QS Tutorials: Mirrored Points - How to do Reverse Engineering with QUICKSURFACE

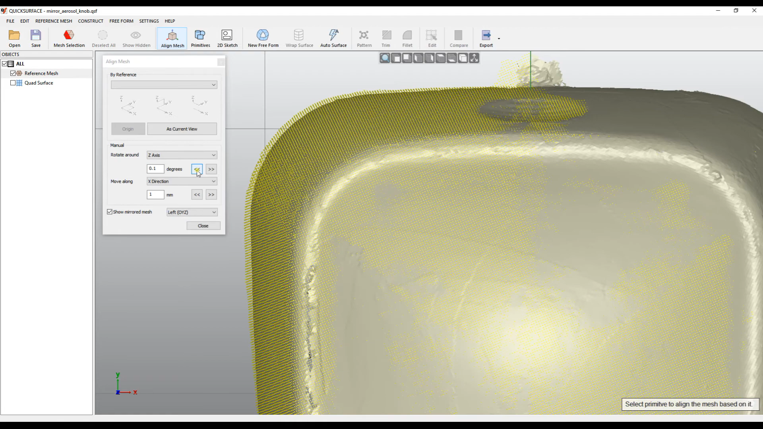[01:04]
you can improve the location and you can see the deviation of the mirrored mesh.